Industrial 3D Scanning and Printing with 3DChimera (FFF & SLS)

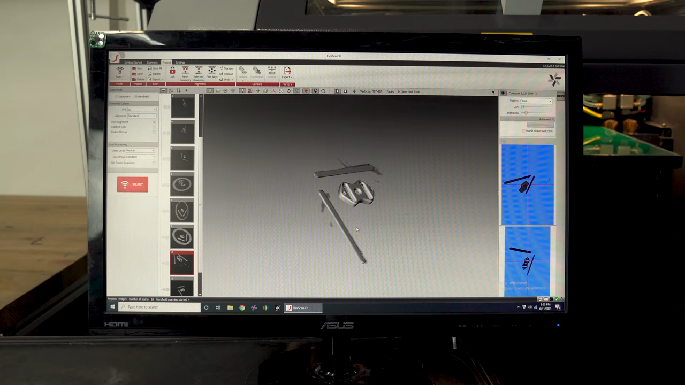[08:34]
All right, so this is what we've collected from just this scan here.
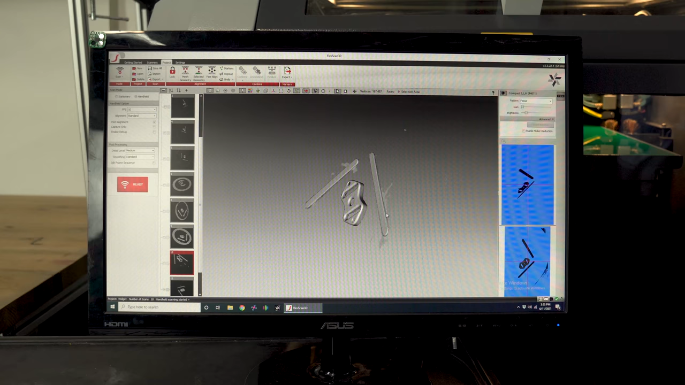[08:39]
So this is a point cloud, which represents a little bit more data than you would see in a mesh.